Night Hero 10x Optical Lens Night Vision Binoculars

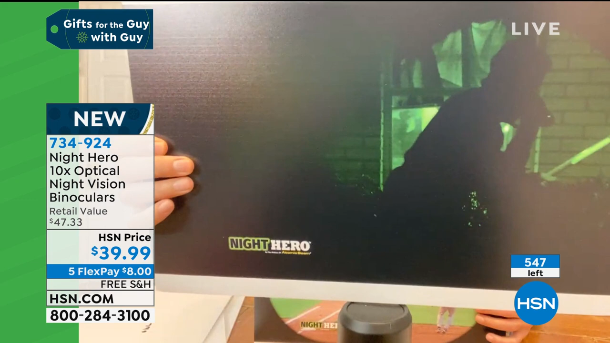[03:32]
You can keep an eye on your property. What's that guy doing by your garbage cans with whatever?